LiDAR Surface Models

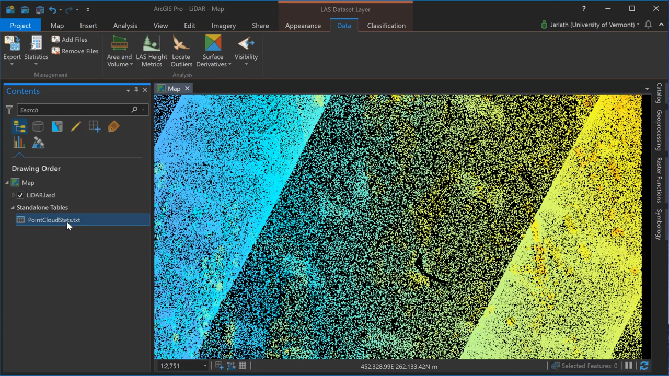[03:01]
The external file is simply tabular data and the benefit of having it in this format is you can open it up in a spreadsheet database or data visualization software package for further analysis.
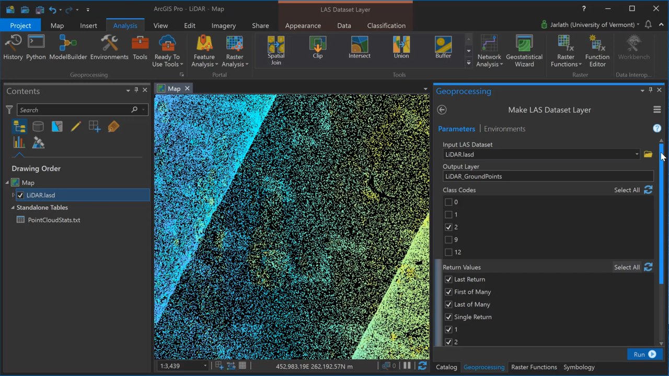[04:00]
Clicking run will produce a new virtual layer similar to a standard layer that you would create in ArcGIS Pro that contains a subset of this LAS data set. In this case, all returns but only those points that are classified as ground. I'm now creating a second LAS data set layer, this time for those points their first returns, either first of many or standalone first returns, but they can have any class code for their classification value. When I generate my raster data sets from these point clouds, I'll use the ground points layer to generate a DEM or digital elevation model representing the bare earth topographic surface,
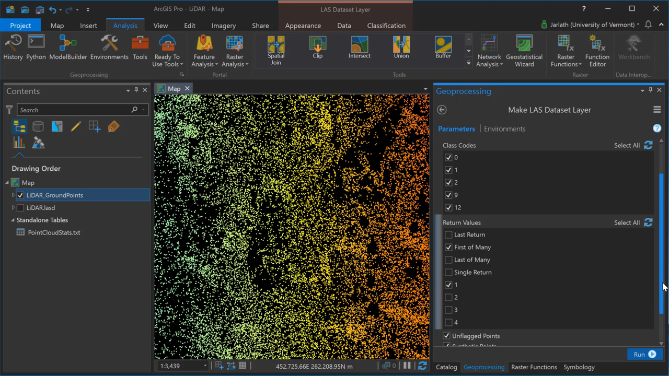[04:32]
and then I'll use the first return layer to generate a DSM or digital surface model, a raster representation of the true 3D surface of all features including
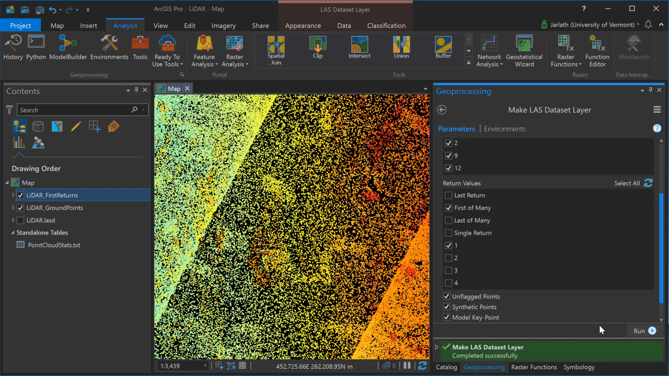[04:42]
buildings and trees which wouldn't exist in the ground point classification and hence wouldn't be present in the DEM.
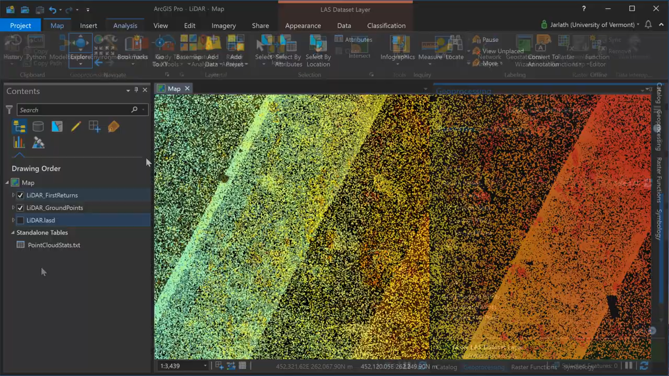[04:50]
Prior to interpolating your point clouds into a raster data set, it's crucial that you understand the approximate resolution of your LiDAR point cloud.
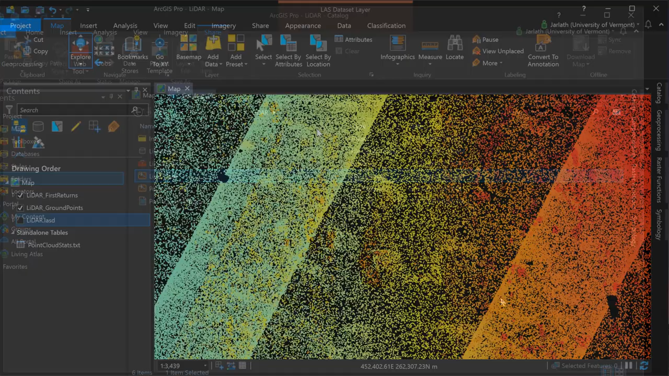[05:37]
To convert my first return and ground point layers to respective raster surface models,
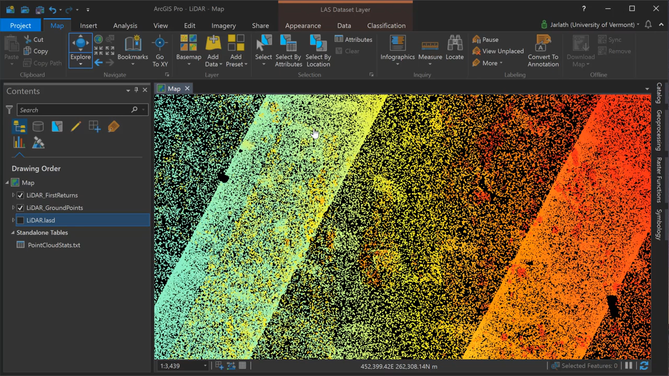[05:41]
I'm going to go up to the data menu, click on the export button, and choose raster. This will launch the geoprocessing tool to export the LAS data sets to raster format. Starting off, I'm going to use the LAS data set to raster geoprocessing tool to take my ground points layer to produce a DEM or digital elevation model. Once again, this represents the bare earth topographic surface.
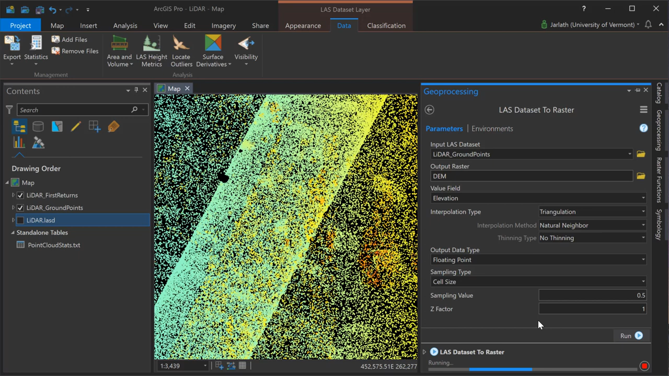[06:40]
My point spacing was 0.559 for this point cloud, but I'm going to drop the cell resolution down to 0.5 because my point cloud included some water areas where there are no LiDAR returns. It's the absence of those returns that allows me to make an educated guess as to what the actual sampling value or cell size should be. I'm now going to replicate that entire workflow with the only change being that my input LAS data set is now going to be my LiDAR first returns layer. When the signal emanating from the LiDAR sensor comes into contact with a hard service like a building or pavement, it's going to generate a single return,
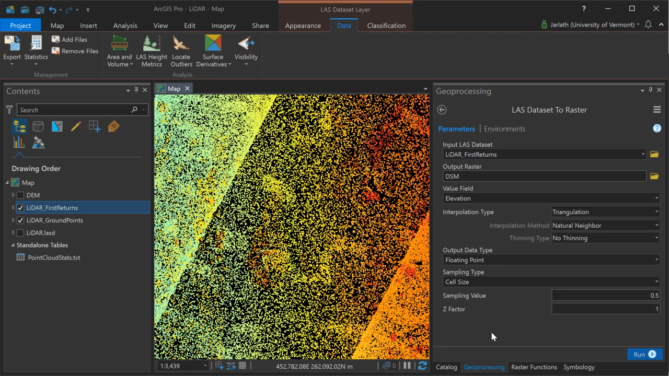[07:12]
but when it comes into contact with something a little bit more porous like tree canopy, there can be multiple returns from a single pulse. As a result, by using the first returns, we'll have a highest hit or digital surface model,
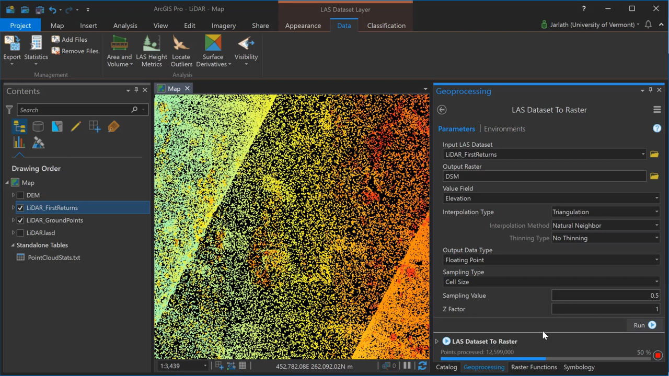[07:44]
we'll stop with just the DEM digital elevation model and the DSM, the digital surface model. Once those two processes are complete, I have my DEM, which represents the bare earth, and I have my DSM, which represents the top of all features.
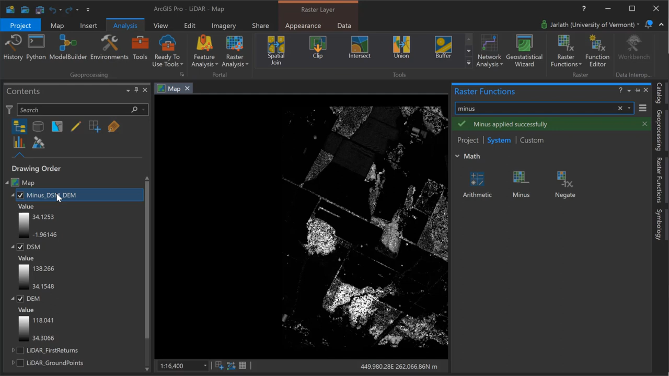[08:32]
Now that I have my output NDSM layer, I can go into the table of contents and give it a more meaningful name.
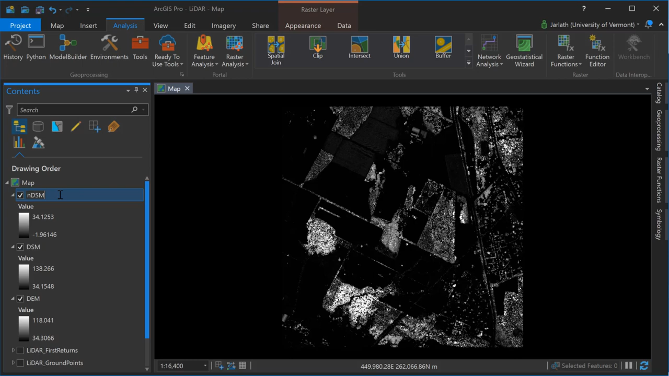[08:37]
To improve the cartographic appearance, I'm going to go back into my raster functions, generate a hillshade,
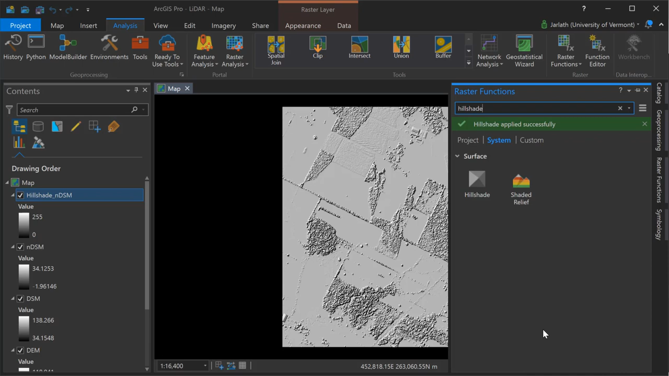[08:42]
put that hillshade underneath my NDSM layer, apply some transparency, and then symbology to my NDSM layer. The result is that my data are now displayed in a
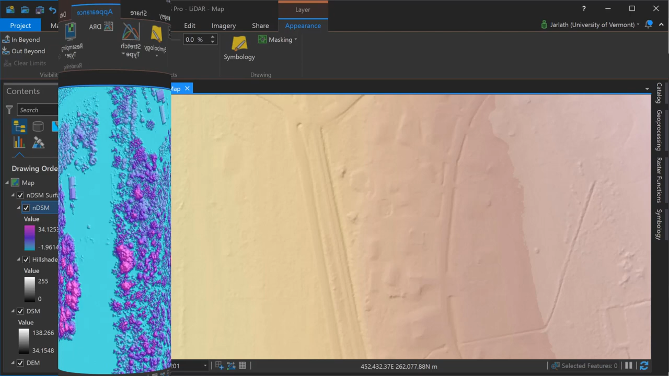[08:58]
Jumping ahead, you'll see that I've used the same approach for my DEM and my DSM.
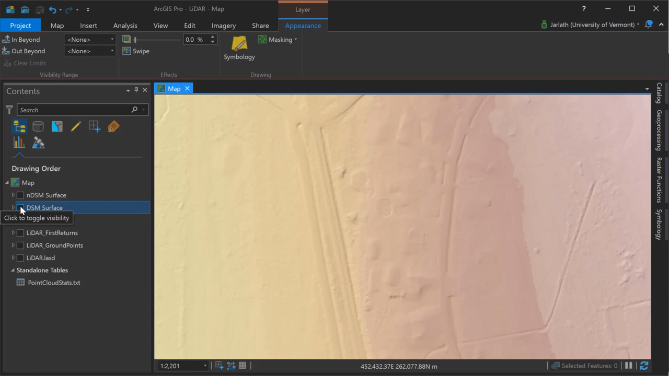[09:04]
I've generated a hillshade using a raster function and applied symbology from the symbology menu. Turning on and off these layers allows us to explore the differences between the DEM, the DSM, and the NDSM. The DEM is the bare earth topographic surface, and the pixel values represent the absolute heights relative to the vertical datum. The DSM is the true 3D surface, including features such as trees and buildings and utility lines,
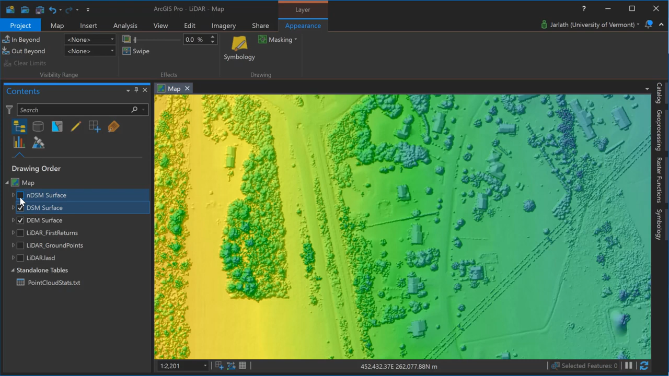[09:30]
and the pixel values are also the absolute values relative to the vertical datum. Because the NDSM is the subtraction between the DSM and the DEM, the pixel values represent the height of features above ground.
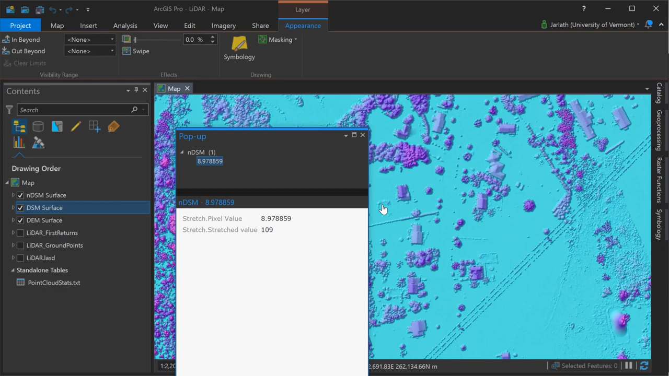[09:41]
So clicking on the roof of an individual building, the pixel value represents that height and map units, which in this case are meters.